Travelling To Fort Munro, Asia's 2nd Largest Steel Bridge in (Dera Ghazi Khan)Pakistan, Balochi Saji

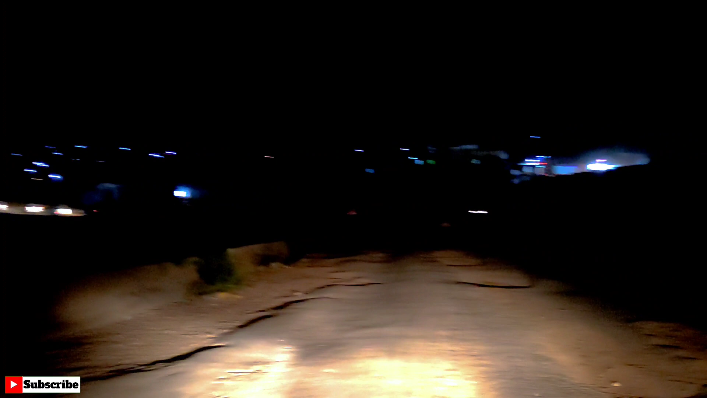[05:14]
हाँ आखिरकार पहुँच गए हम पोर्टमेंटो में, गाड़ियों को लगाते हैं पार्किंग पर और तकरीबन रात का एक बज चुका है दोस्तों।